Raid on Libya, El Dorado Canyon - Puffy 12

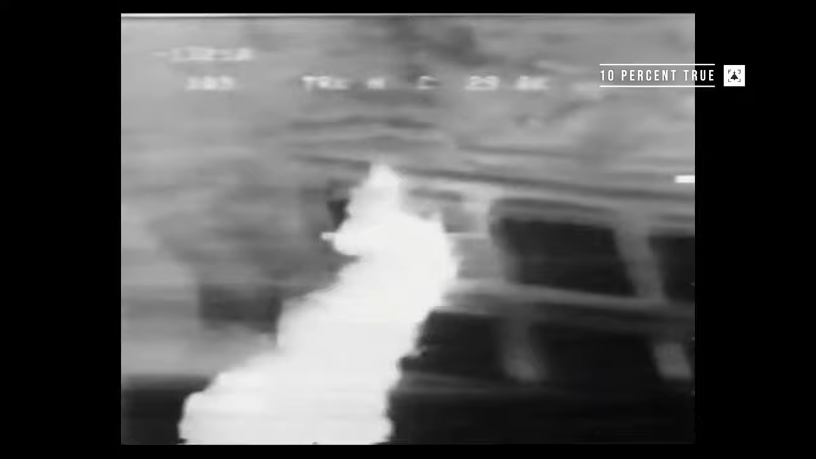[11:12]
And then when you find it, you shoot the laser. And that's used for terminal guidance for the, for the laser guided bombs that you carry. As pilot, you don't see any of this, do you? It's the wizard. Well, I was an instructor pilot and I had to teach. So I used it a lot. But yeah, as a pilot, the wizard's over. I guess, you know, he's got his head stuck down in the scope doing his paytac stuff.
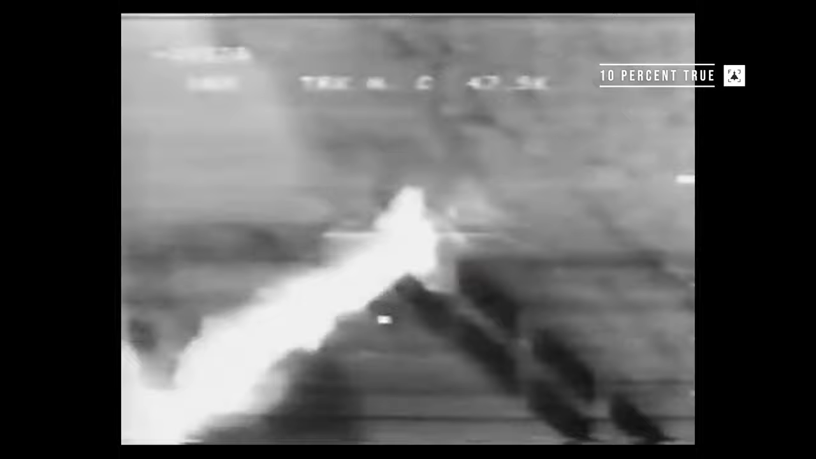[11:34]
And you're flying. You get commands, do you, as pilot, from the pod through the, is it a deep computing optical sight or something like that you've got?